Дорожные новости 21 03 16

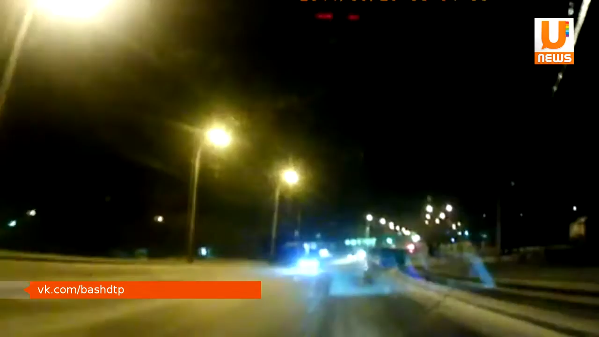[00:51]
В результате ДТП пассажиры серьезных травм не получили. Водитель на короткое время потерял сознание. В течение получаса на том же месте столкнулись автобус пасса легковая. Причиной, вероятнее всего, стал гололед, сообщает баш ДТП.